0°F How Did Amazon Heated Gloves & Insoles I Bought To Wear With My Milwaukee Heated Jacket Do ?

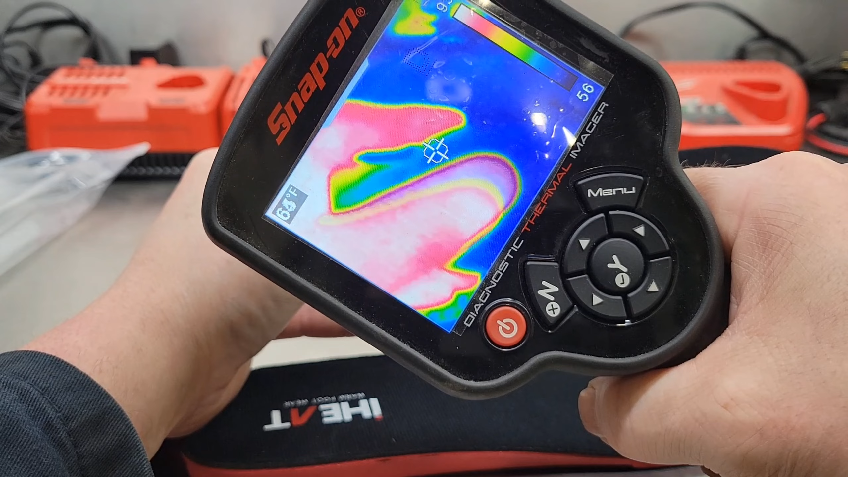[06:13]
there's my thumb as you can tell this one's off
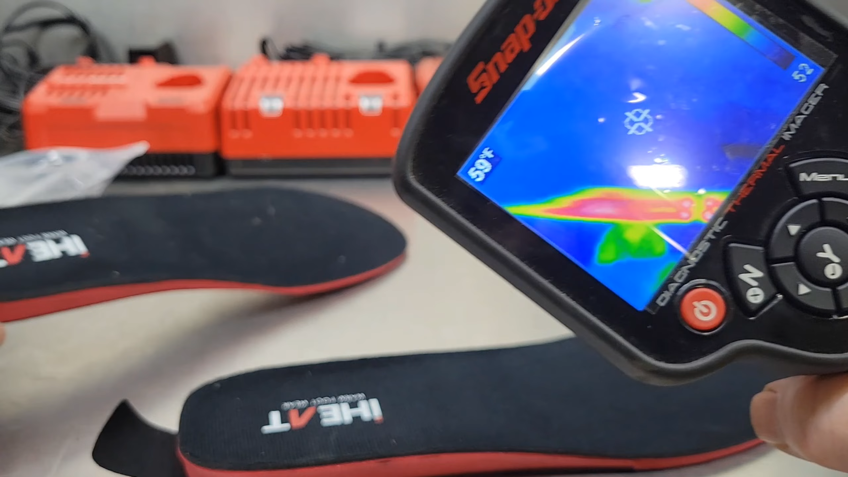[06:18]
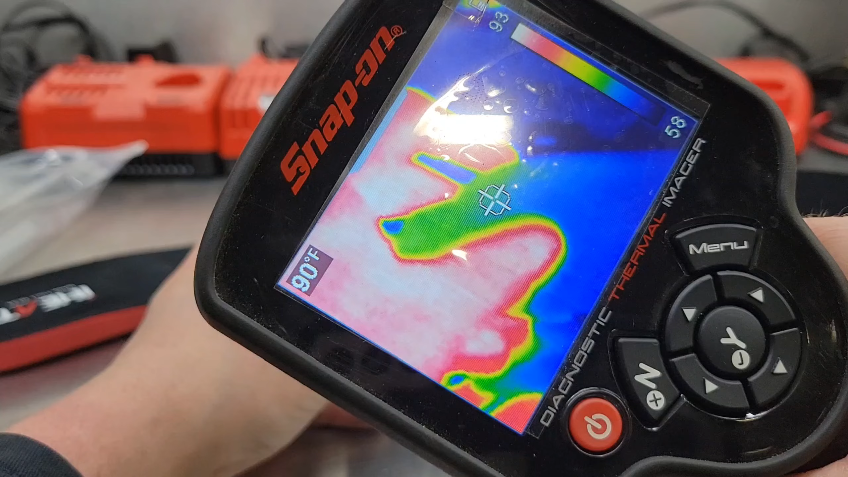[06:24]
On screen: spot 90°F
there's my thumb again
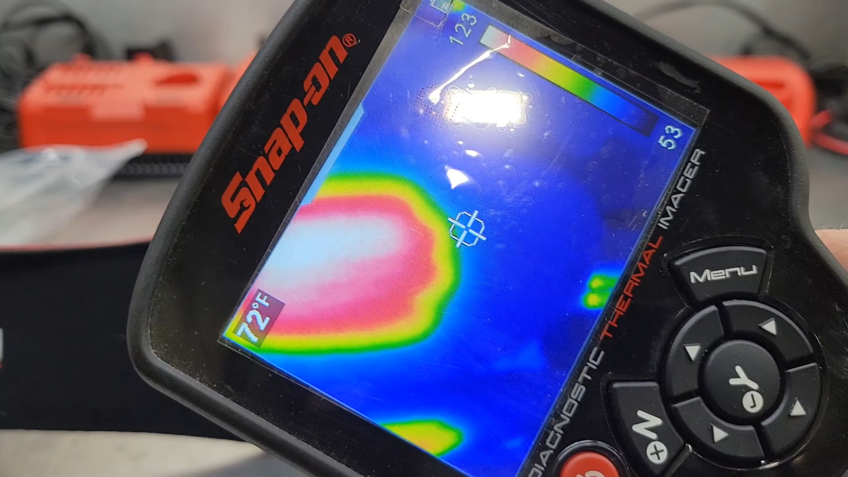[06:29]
On screen: spot 72°F
and you can see the heating grid is basically uh right around the you know balls of your feet
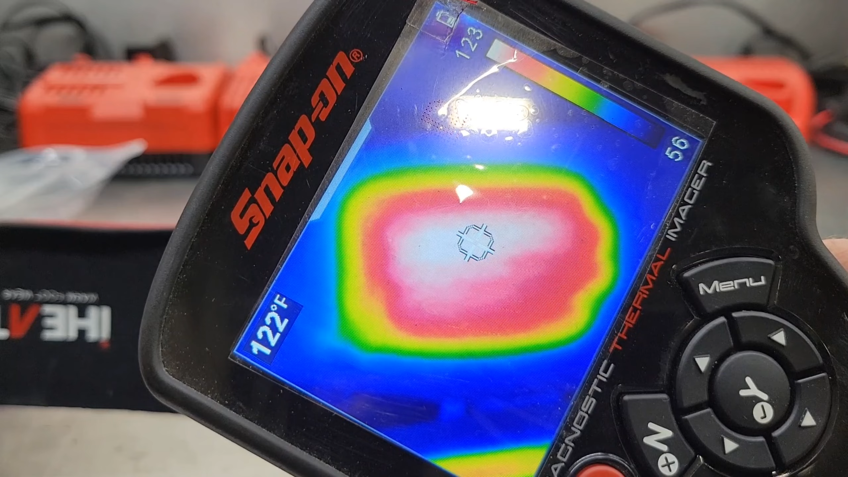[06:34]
On screen: spot 122°F
right where you stand and we're up to 123 degrees fahrenheit
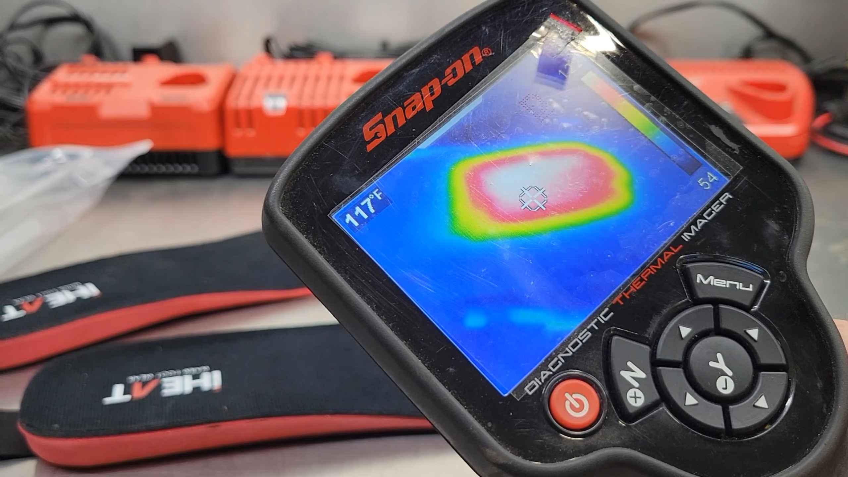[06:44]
On screen: spot 117°F
and now 125 slowly creeping up there
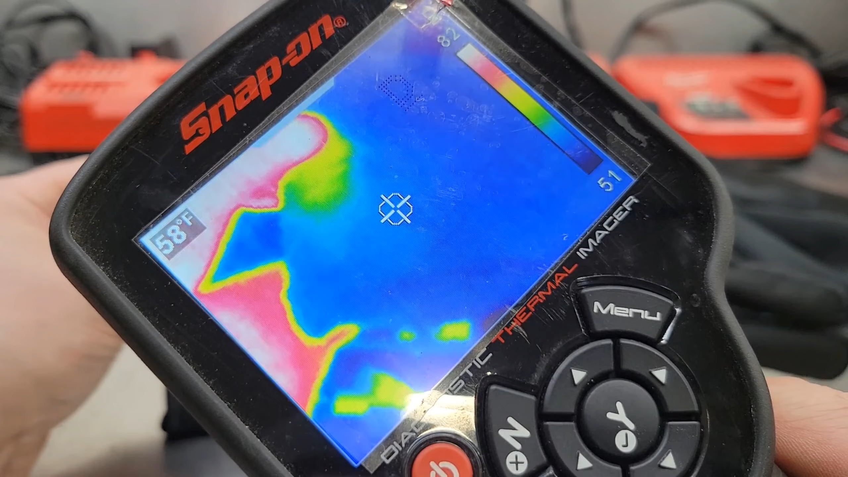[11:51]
On screen: spot 58°F
just cool now i take the one that's on
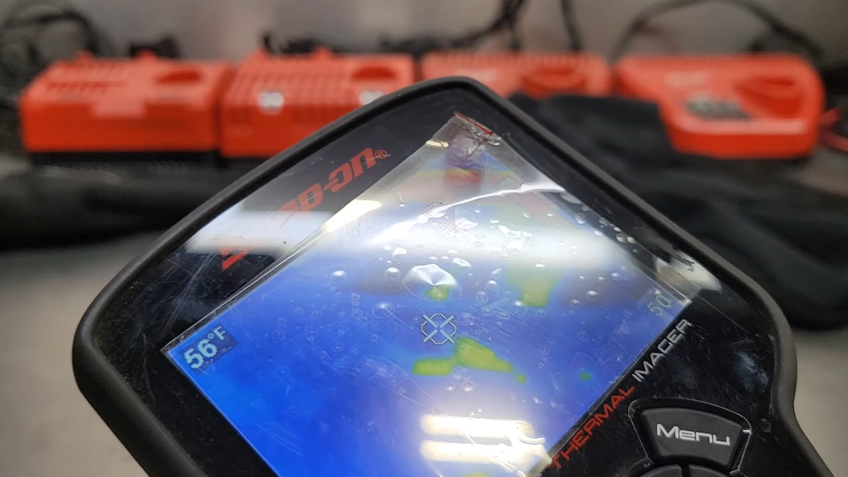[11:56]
On screen: spot 56°F
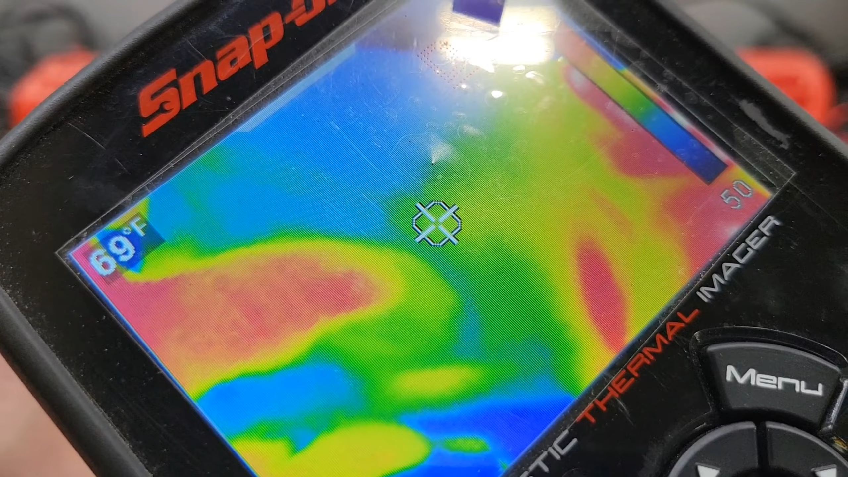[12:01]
On screen: spot 69°F
you can see my thumb here we're up to the wrist and here's the back of the hand
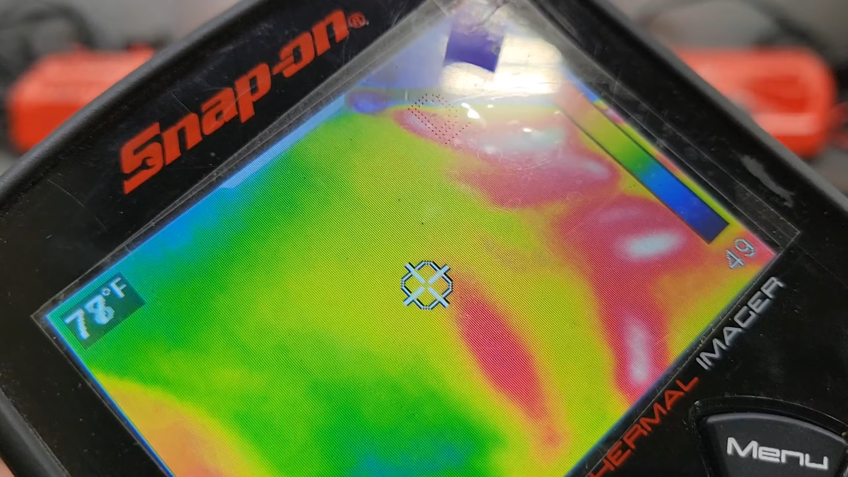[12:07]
On screen: spot 78°F
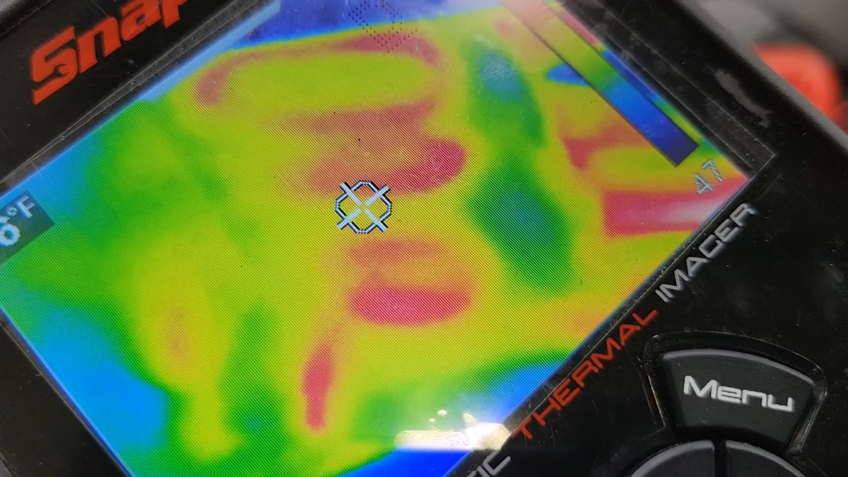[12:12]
you can see there's heating grids on the back of the hand as well as in the fingers that's we're just going to come in handy
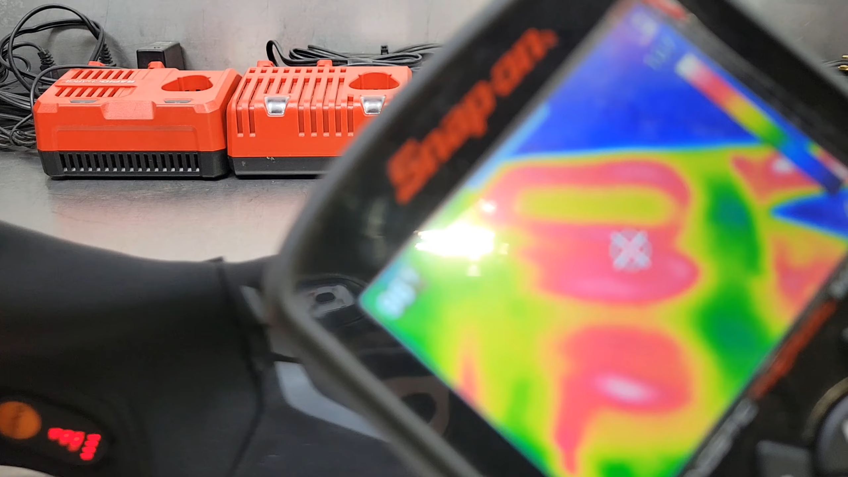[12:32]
and that's the fingers so this is the back of the hand is kind of hard to focus on it
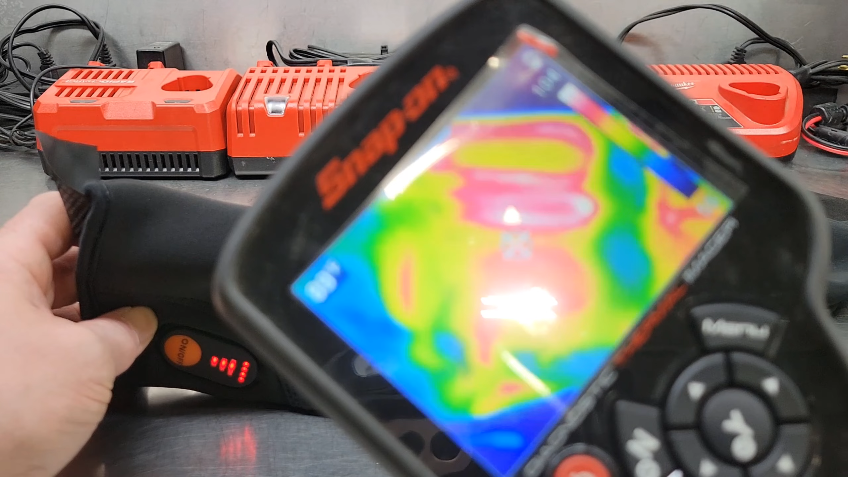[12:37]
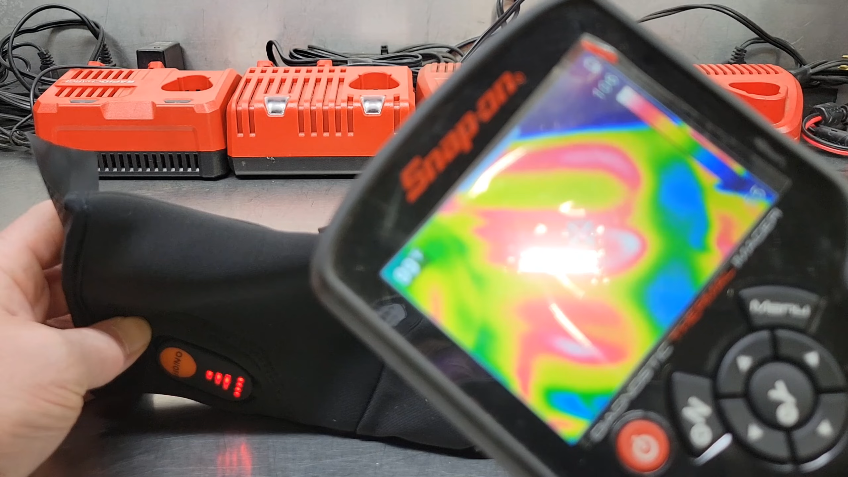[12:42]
but the white part is 106 degrees so it's uh yeah getting nice and toasty